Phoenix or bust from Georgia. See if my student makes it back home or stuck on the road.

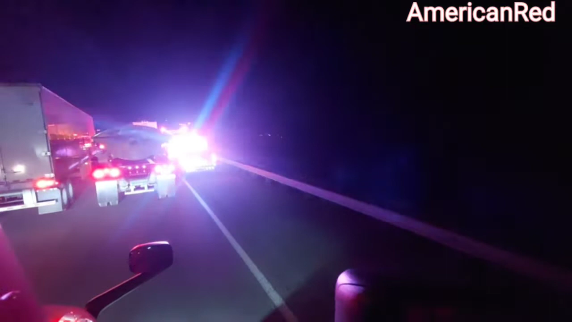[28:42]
We were driving along and all of a sudden the traffic came to a standstill and a guy pulled up and
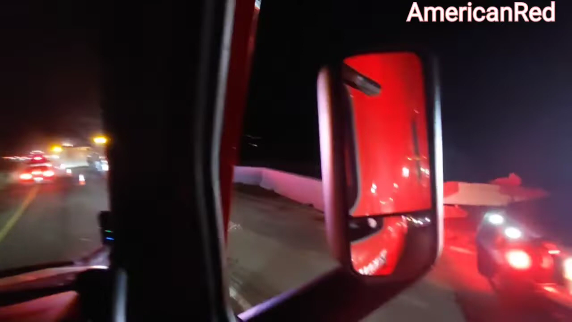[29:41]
So, as you can see, coming up ahead, I mean, it was a pretty bad accident. I wouldn't have wanted to be involved in this accident at all. But I'm really glad that we made it through it. I hope whoever the person is going to make a full recovery. But the semi was laying all the way across the road.